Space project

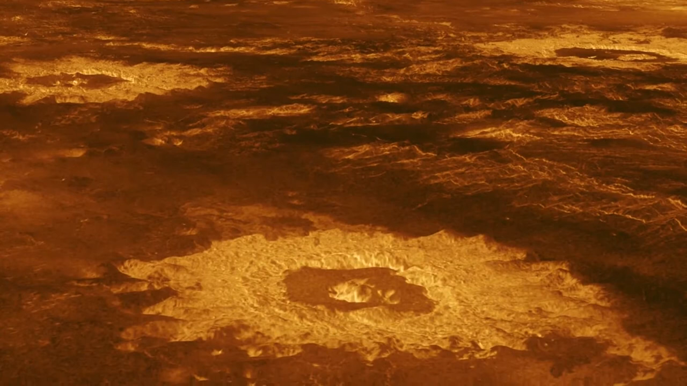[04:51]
Its surface visible from space probes that have been there using specialist equipment,
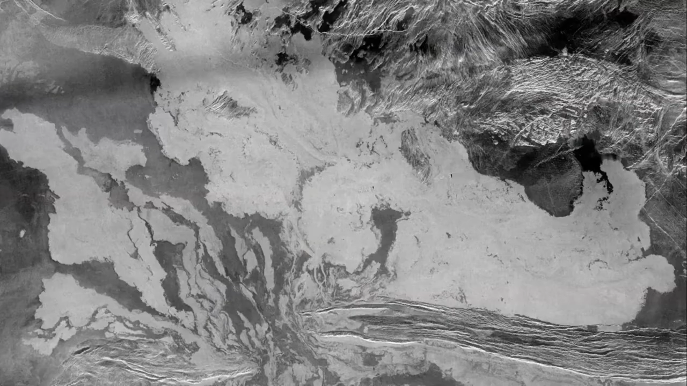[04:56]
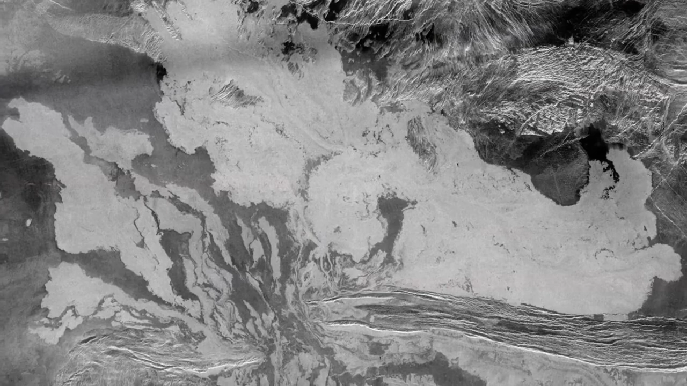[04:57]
have discovered enormous volcanoes and vast lava flows. Venus lies on average about 67 million miles from this sun,